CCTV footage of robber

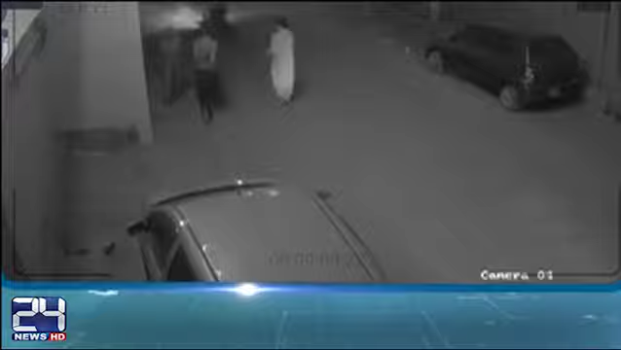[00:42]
ڈاکو نے شہری کو لوٹنے کی کوشش کی فخر ابباس نے اپنا سب کچھ لوٹانے کے بجائے ڈاکو کو پکڑ لیا دونوں کئی منٹ ایک دوسرے کے گلے پڑے رہے ڈاکو کے دوسرے
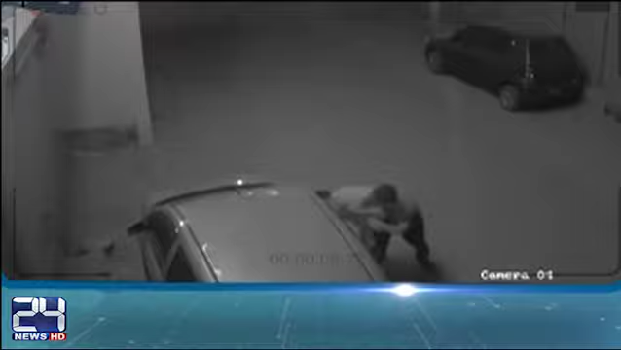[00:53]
ساتھی نے فائرنگ بھی کی لیکن شہری نے ہمت نہ ہاری اور شکست کو تسلیم کرتے ہوئے ایک ڈاکو تو بھاگ گیا لیکن فخر ابباس نے دوسرے کو نہ چھوڑا اور اس کی خوب درگت بنائی